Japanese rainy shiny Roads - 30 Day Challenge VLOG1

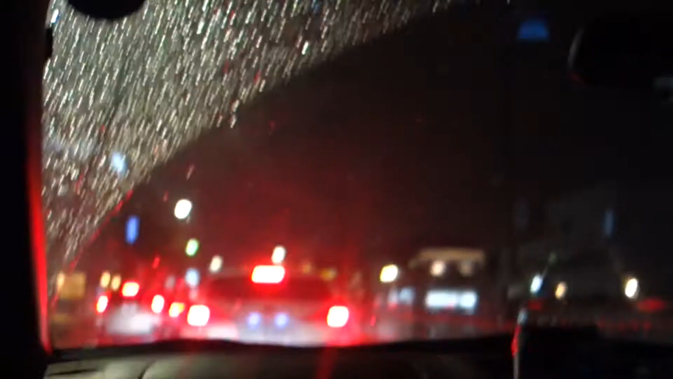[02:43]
I don't even know if this is gonna work. Probably pointing right at the ground. And it's not even raining as hard. One of the things about vlogging is that when you're trying to capture like something like this, like driving in the rain, it's always at those times when you get green lights all the way.